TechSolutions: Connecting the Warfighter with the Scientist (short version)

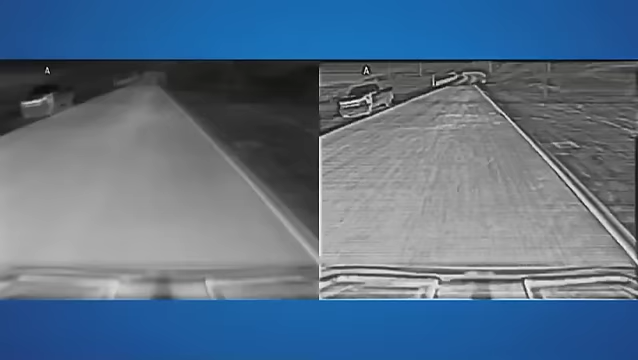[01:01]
by enhancing the contrast that comes from the camera on the vehicle so that the driver can actually see obstacles in the road much better.